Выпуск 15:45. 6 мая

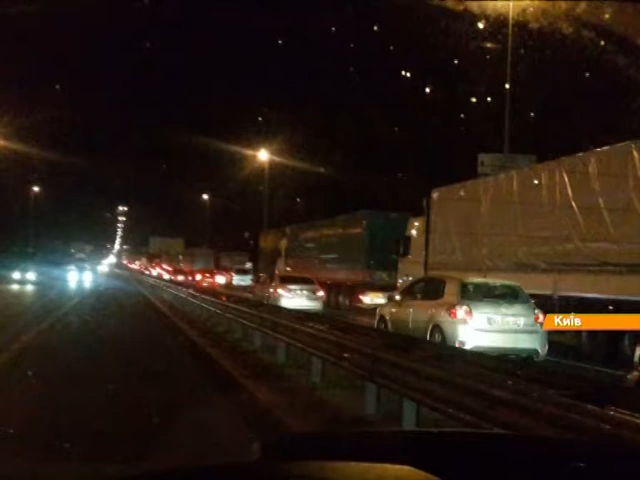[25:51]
Ось фото заторів на блокпостах Києва після травневих свят. Скупчення транспорту на в'їздах в місто було не за те,